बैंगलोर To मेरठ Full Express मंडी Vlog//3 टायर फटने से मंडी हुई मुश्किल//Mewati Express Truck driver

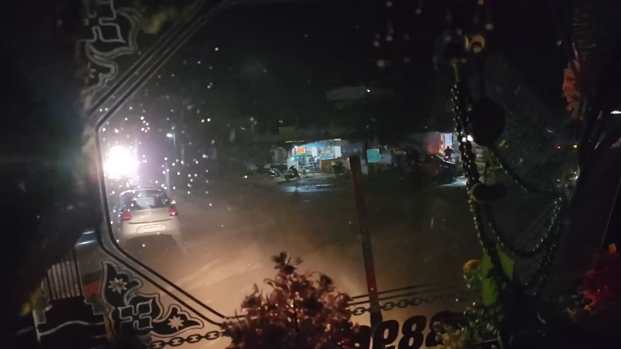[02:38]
गाइस चिकबालापुर वाला ने पार कर कुरा के अब आ गए हम हैदराबाद हाईवे रोड पे।
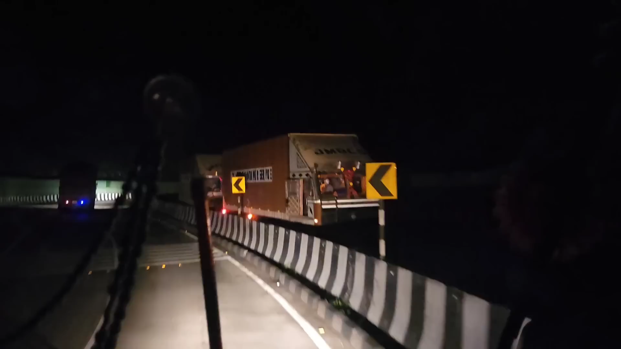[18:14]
तो ये गाड़ी ठुकी थी यहाँ पे शायद हाँ ये ठुक गई यहाँ
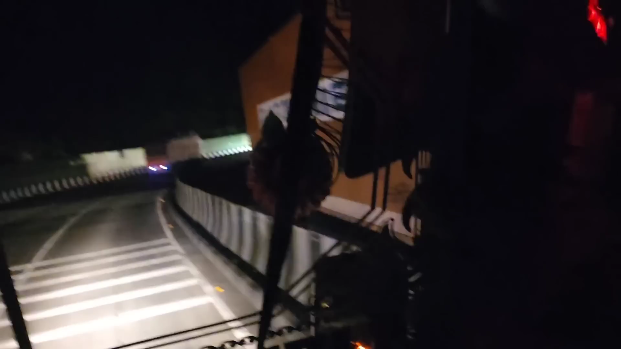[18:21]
और ये अभी ताज़ा ताज़ा और ठुकी है गाइस जय माता की गाड़ी तो चलो कोई नहीं चढ़ाते हैं इस खवासा को और वैसे भी अब थोड़ा बढ़ा के चलेंगे
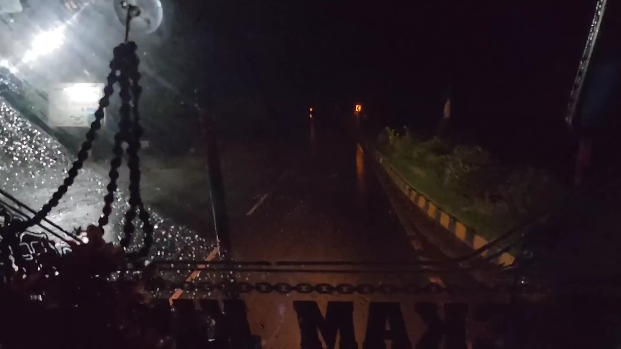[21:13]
क्योंकि गाड़ी बहुत ज़्यादा रिपट गई बारिश में, और खासकर ऐसे रोडों को। और देखो गाइस बिजलियाँ कड़क रही है, कड़क कड़क दोबारा भाई फिर भी फुल एंजॉय में मौज मस्ती के साथ चल रही है और धन्नो।
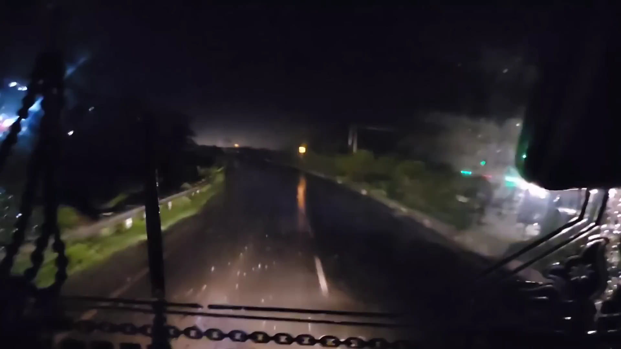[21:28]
तो गाइस बारिश रुकने का तो नाम नहीं ले रही है, शायद बाढ़ लेके ही दम लेगी भाई साहब, इतनी भयंकर बारिश।
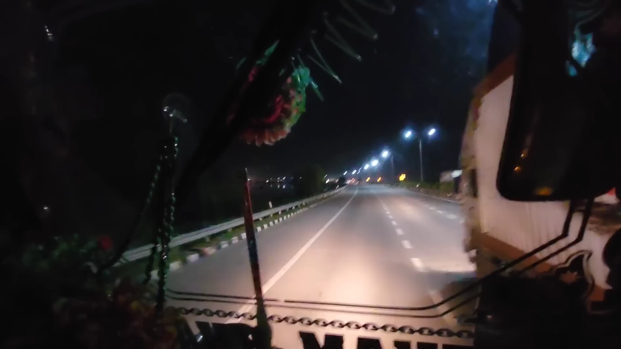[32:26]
ये देखो कितनो लंबो तगड़ो मतलब लाइन लगी पड़ी है गाड़ी की,
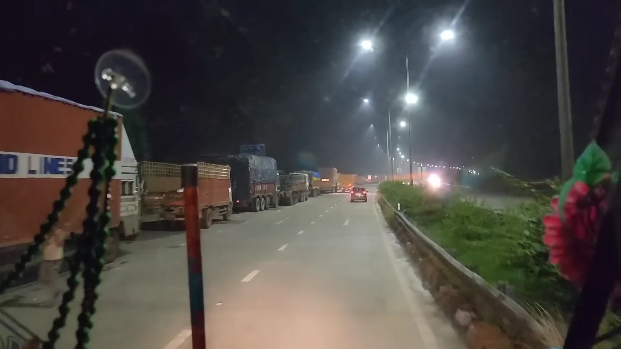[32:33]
कांवड़ यात्रा हमारी रुकी हुई है जो कि कटवट बंद कर रखे हैं ना उनकी वजह से। अब बताओ बेचारा भी यहाँ पे कुछ खाने पीने को कुछ सुविधा नहीं है,